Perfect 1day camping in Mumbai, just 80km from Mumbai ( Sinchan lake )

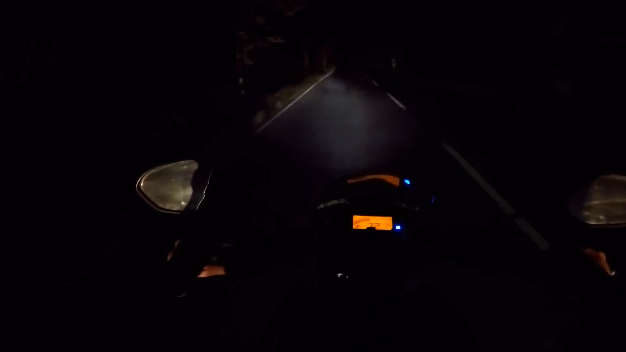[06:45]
नहीं होती कि आपको अच्छा खासा यू नो व्यू दे आगे का या फिर अच्छा खासा लाइट थ्रो करेंगी। एंड ऊपर से घाट के सेक्शन में आप रात के टाइम पे ना ही जाओ उतना ही बेटर होता है। सो मैं हर किसी से सजेस्ट करूँगा प्लीज़ सनसेट होने से पहले ही यहाँ से पास ऑन हो जाओ।